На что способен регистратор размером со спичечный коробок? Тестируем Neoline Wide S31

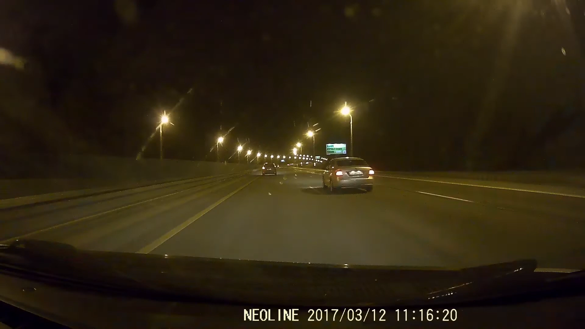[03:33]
При ночной съемке проявляются ощутимые шумы, однако они не мешают фиксации дорожной обстановки должным образом. Итак, выводы.